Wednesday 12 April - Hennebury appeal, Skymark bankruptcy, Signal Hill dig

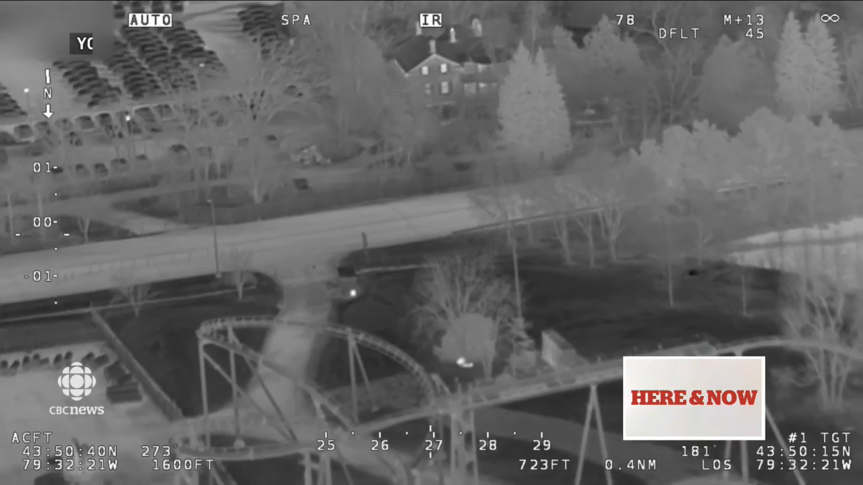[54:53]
Police north of Toronto say this footage is proof no one can escape their eyes in the skies, even at night. Yes, this footage captured using their helicopter's thermal
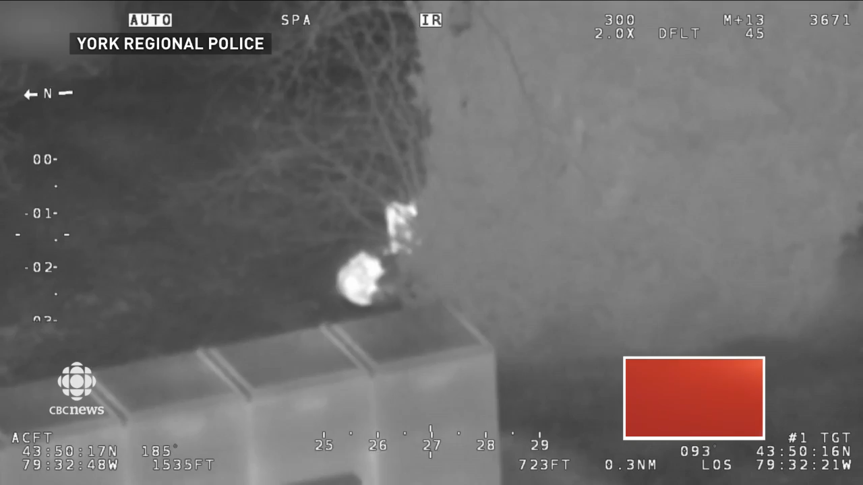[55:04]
camera shows three teenagers trying to steal candy from the Canada's Wonderland amusement park. The trio had waited until the cover of darkness to stage their heist, but there was no hiding from the long lens of the law. Now we'll be back with more here and now after the break.